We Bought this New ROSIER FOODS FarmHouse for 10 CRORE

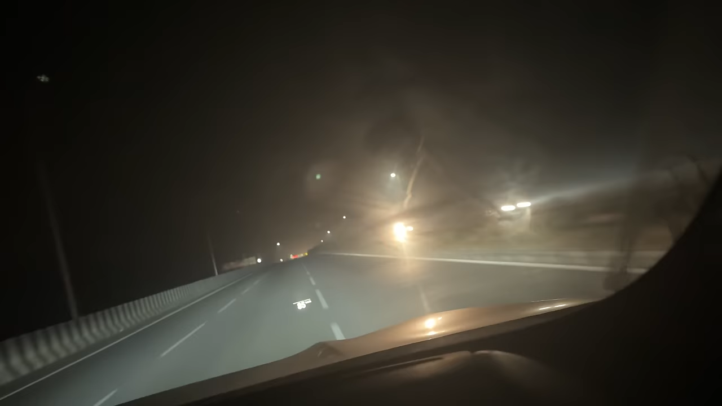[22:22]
सारी स्रीट लाइट डिस्को लाइट बनी हुए भाई कि हाई वे पार्टी करते हुजा है यह तो लेटिस नियुजा